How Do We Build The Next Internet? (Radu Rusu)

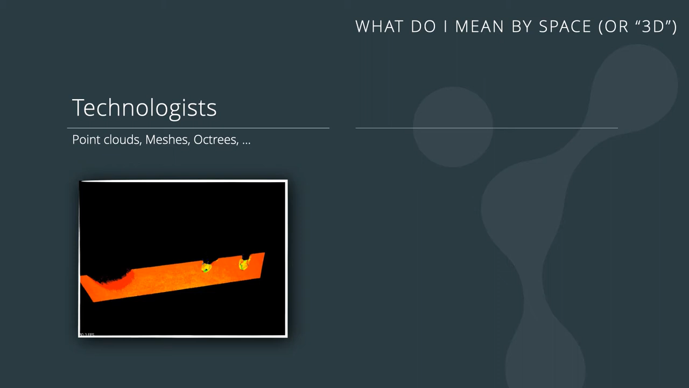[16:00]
And I already shared this with you as a point cloud. Right.
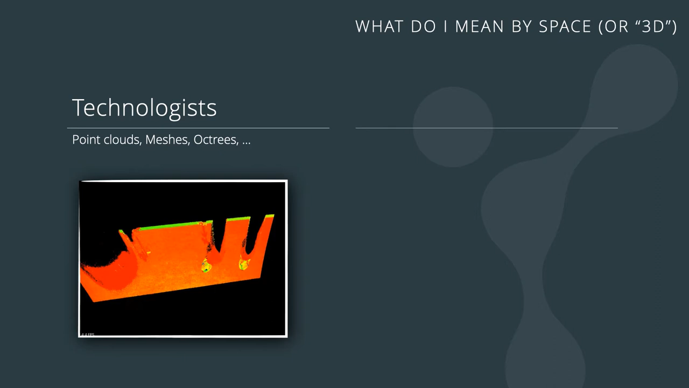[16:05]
And of course, you have meshes, textures and all sorts of other types of like volumetric and or 3D metric,
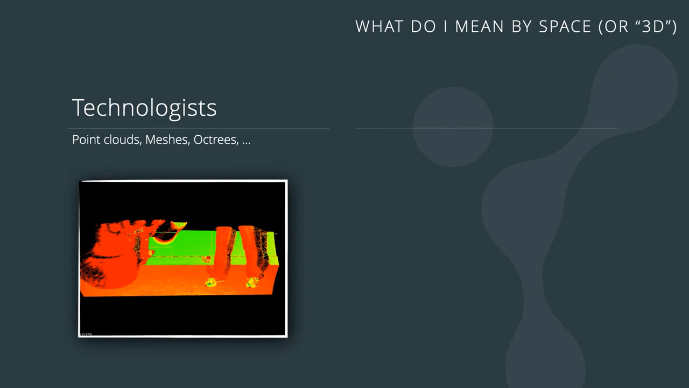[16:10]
you know, types of information. That is just one way of looking at 3D.
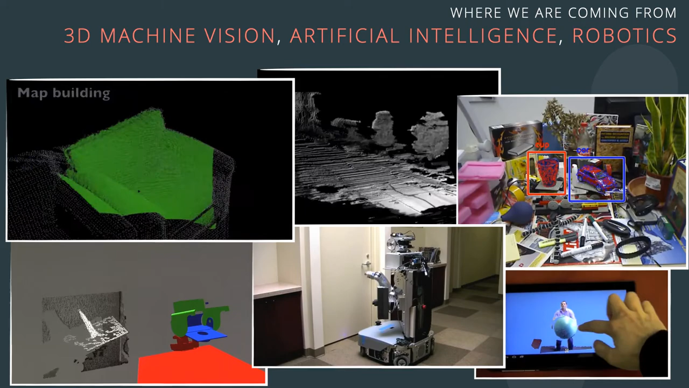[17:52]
And I say niche because, well, compared to other research fields, like, you know, like chemistry, for example, or, you know, it's still very small.
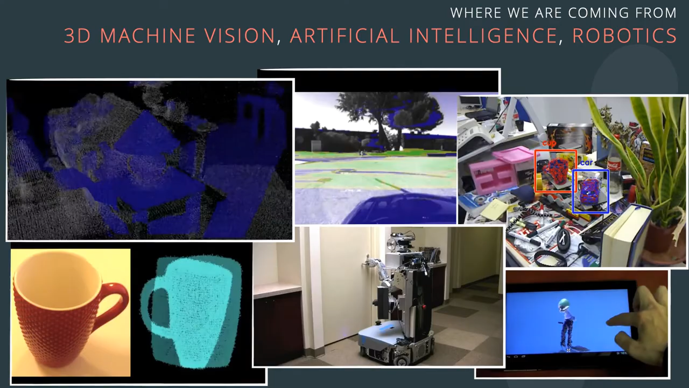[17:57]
And now the whole thought process was,
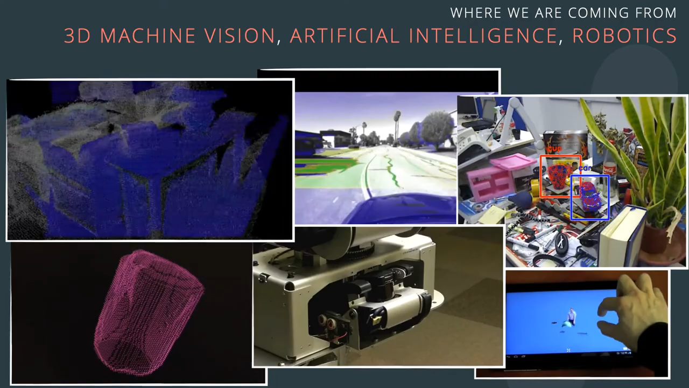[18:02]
you know, can we adapt some of these things to a much, much, much sort of like wider set of problems.
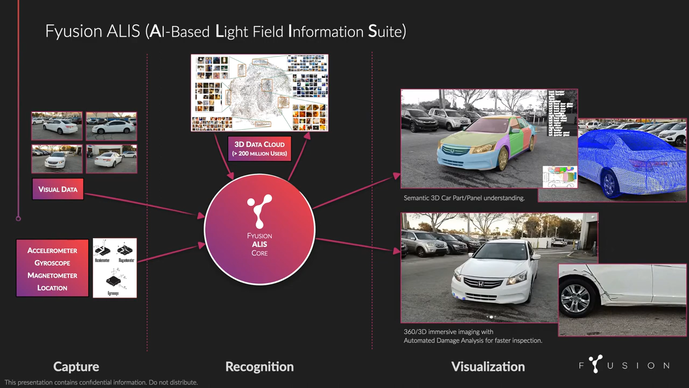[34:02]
You also have 3D information. So I can kind of, like, take that object out of the scene, as you'll see, and do things with it. I can analyze it. I can decompose it into parts, right? I can use machine learning in different shapes and forms. Or, you know, this is something much more specific. I can analyze the type of damage that I have on a vehicle, right? Very important for the industry, and with a really, really high accuracy.